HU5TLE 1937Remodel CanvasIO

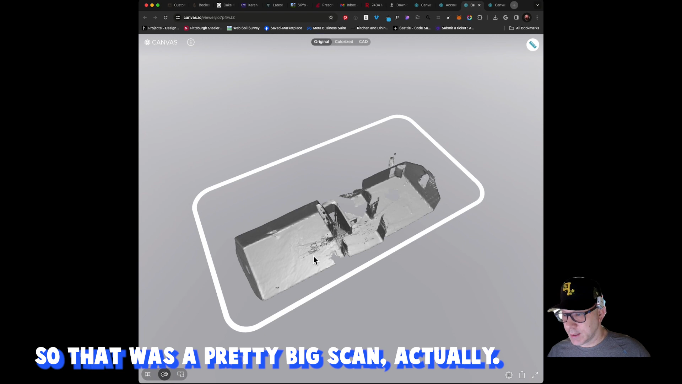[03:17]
they they they didn't time out on me so to speak and so when i say time out though i don't mean
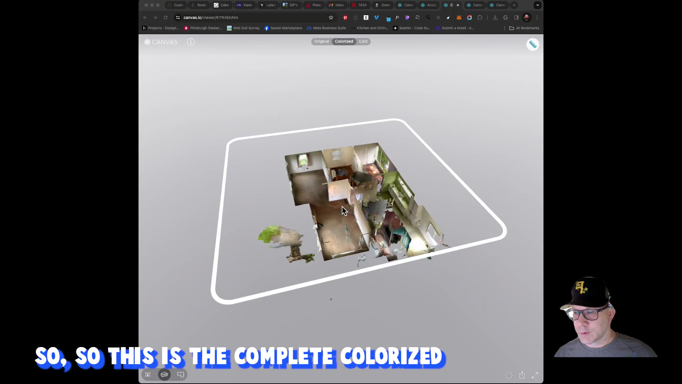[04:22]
so this is the the complete colorized scan of
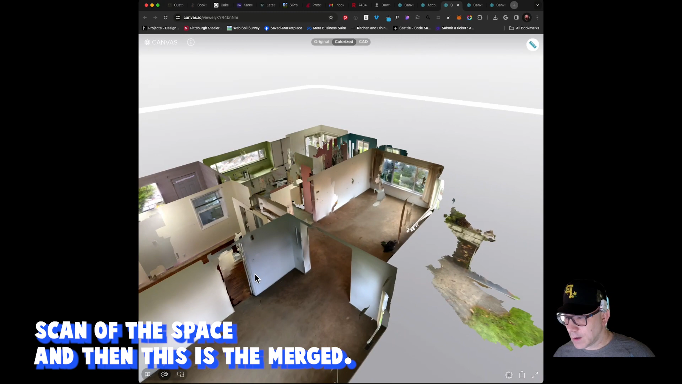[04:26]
the space and then this is the merged so this is all the scans that i've
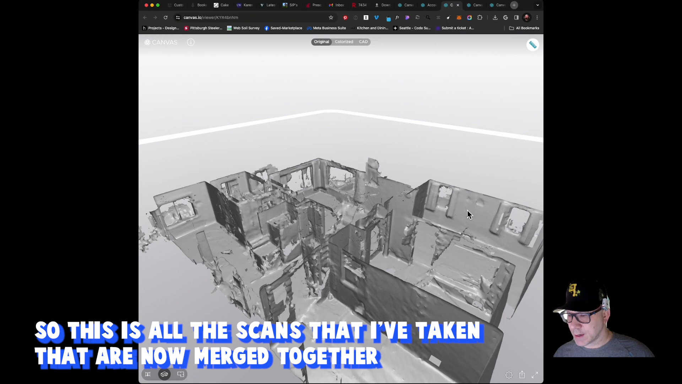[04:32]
taken that are now merged together and stitched together at least they stitch them together somewhat
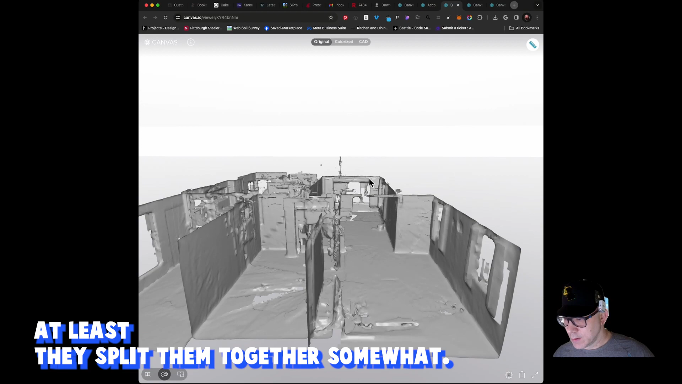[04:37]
i wouldn't say this is the perfect output i think they're they probably did some additional
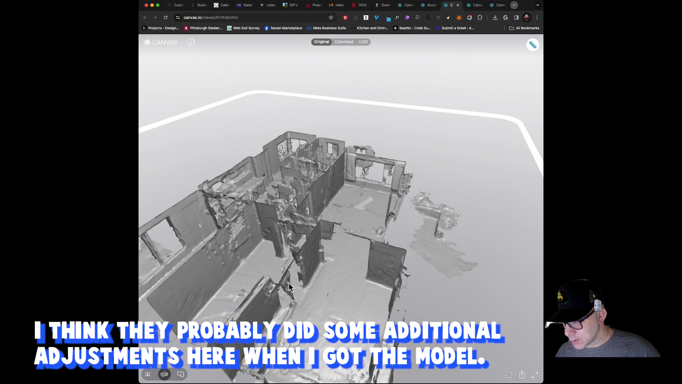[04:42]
adjustments here when i got the revit model but this is the the output
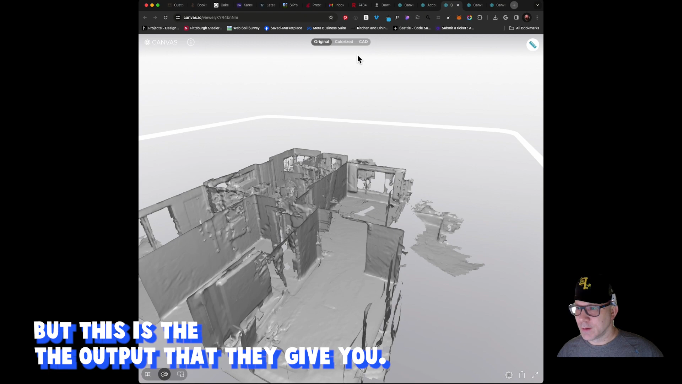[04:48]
that they give you and then this is something that they also provide and